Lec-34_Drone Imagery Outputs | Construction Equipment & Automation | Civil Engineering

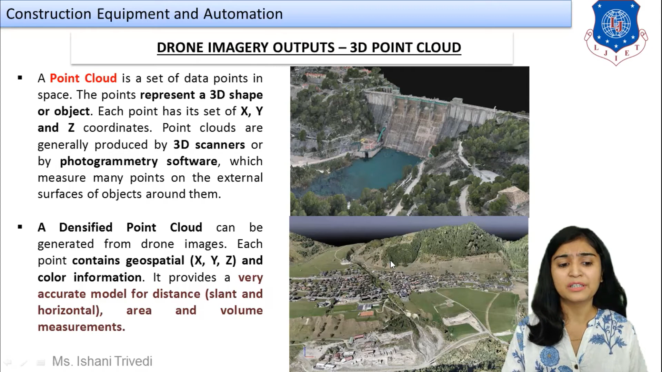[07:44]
model for distance for slant and horizontal area and volume measurements so this becomes your output for quality quantity survey as well you can see over here this is your example which can also define the the accuracy for the measurement of the area and volume next we are going to talk about the
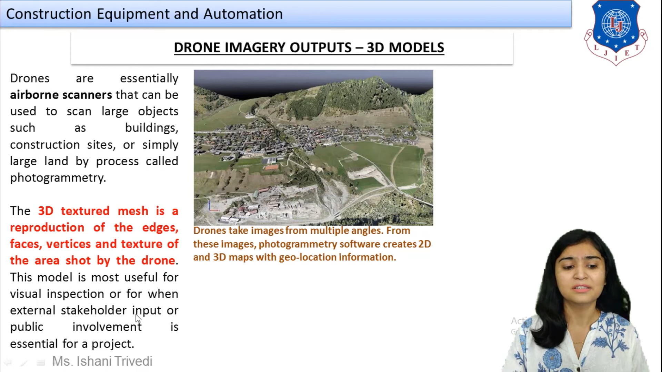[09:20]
model this model is most useful for visual inspection or for when external stakeholder input or public involvement is essential for a project so it is going to give you complete detail information
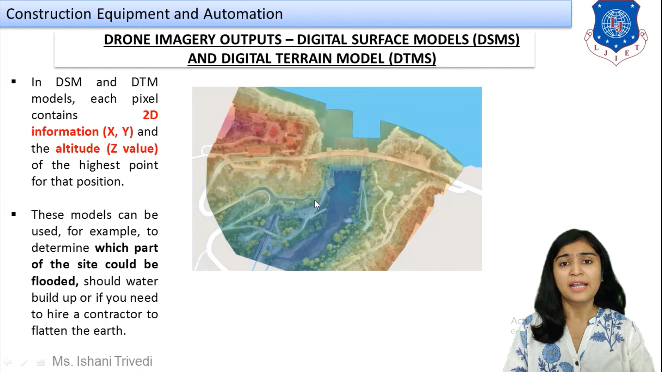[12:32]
the assessment the physical assessment and deciding on the various parameters regarding the area now if it is a plane surface a plane area that it is a terrain model and if it is having details inside it then it is a surface model this is how you can create the various outputs from the drone images okay students so this covers your full concepts regarding